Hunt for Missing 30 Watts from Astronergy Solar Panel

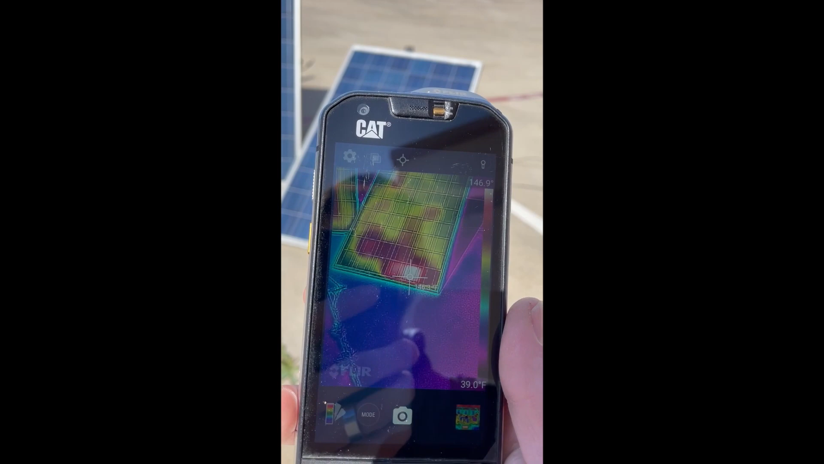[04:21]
On screen: scale bottom 39.0°F
there is a hot spot which would be resistance i guess
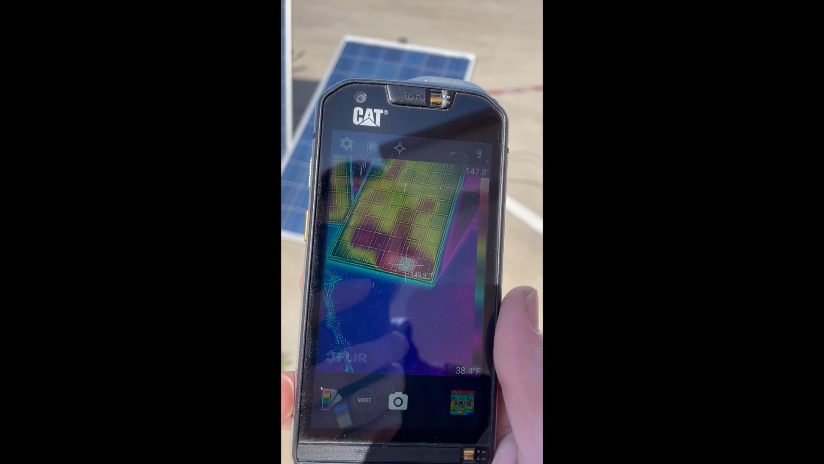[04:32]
so it's probably where it's coming from what's interesting is that that hot spot appears to involve two different columns of
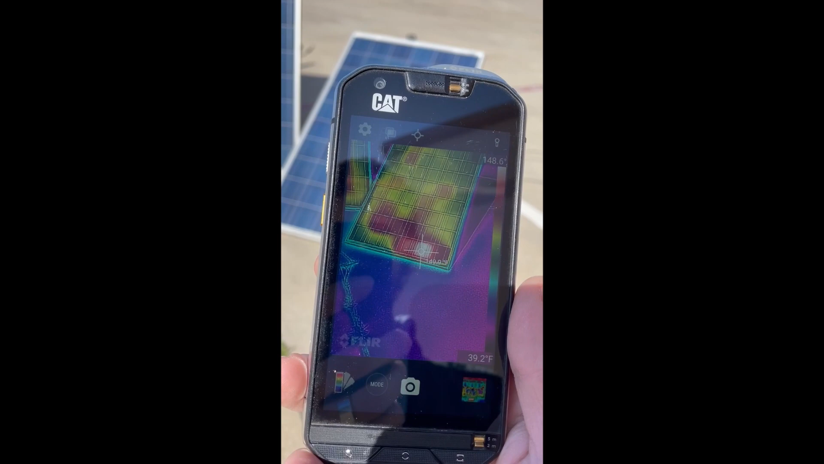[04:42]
cells unless this one's getting hot just because this one's hot but if that was the case wouldn't the one above it be getting hot as well and it's still fairly cool
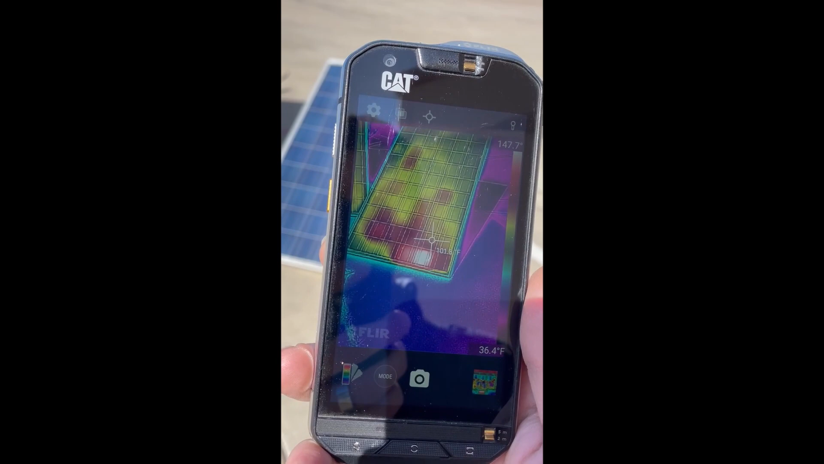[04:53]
On screen: scale bottom 36.4°F
this thing gets thrown off a little bit about by glass but i can come around
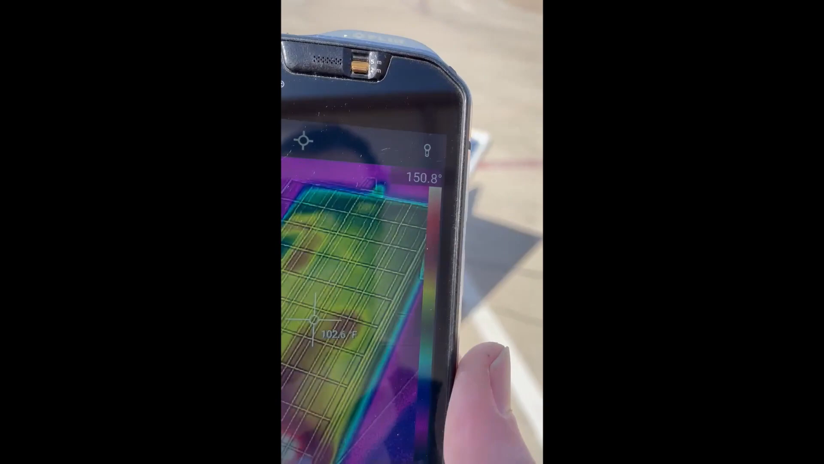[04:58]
and view this from a different angle and it's definitely still hot back there
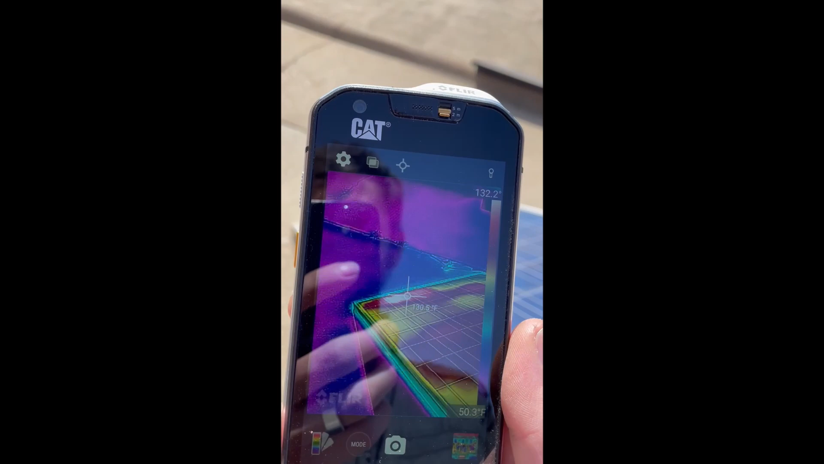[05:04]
On screen: scale bottom 50.3°F
i wonder what the back side reads compared to the front